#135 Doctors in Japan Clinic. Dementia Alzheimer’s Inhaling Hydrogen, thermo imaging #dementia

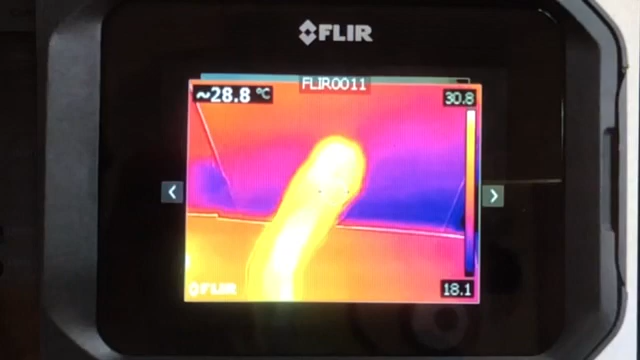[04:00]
On screen: spot 28.8°C
After a 30 minute session this is what happened guys. Now I don't know if you can see how much brighter that is of course. But look at the temperature I read.
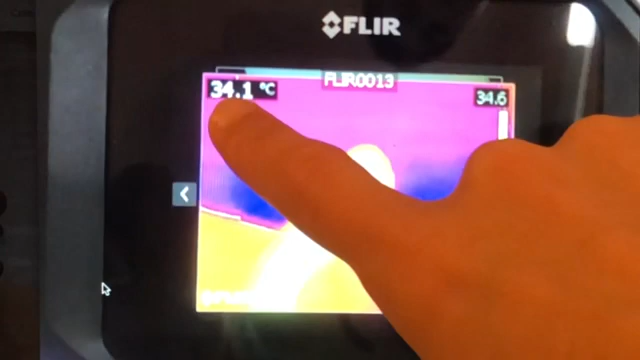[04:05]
On screen: spot 34.1°C
34.1 degrees Celsius. Which works out I believe to be about 93.38 degrees Fahrenheit. So you're looking at a difference of roughly 5 degrees Celsius or about 10 degrees Fahrenheit. Guys that was only a 30 minute session of inhalation. Now you do also have to remember they're treating the brain here. So inhalation appears to be more effective for the brain. Also things like the eyes. There's different areas of the brain that hydrogen affects when you either inhale it or drink in the water.